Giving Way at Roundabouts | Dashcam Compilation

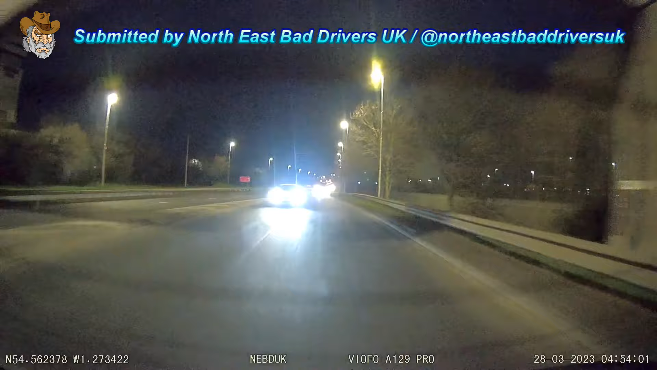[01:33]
oh this guy's in a bloody hurry must be where his pants are on fire fuck's sake